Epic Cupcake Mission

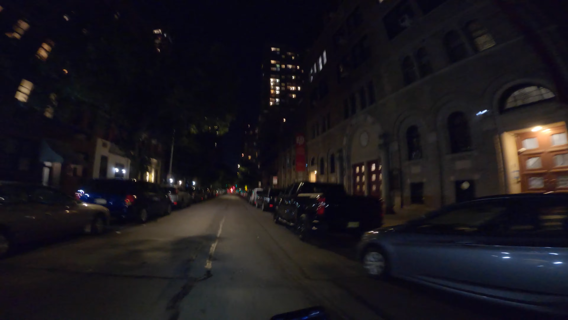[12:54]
So it just burned. I made that right on East 82nd. Now I keep going straight and the destination should be on my left.
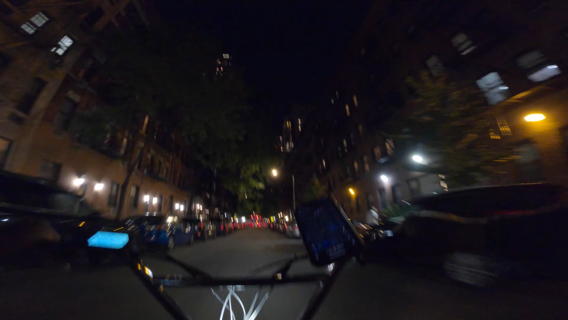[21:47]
And make a right turn all the way up here.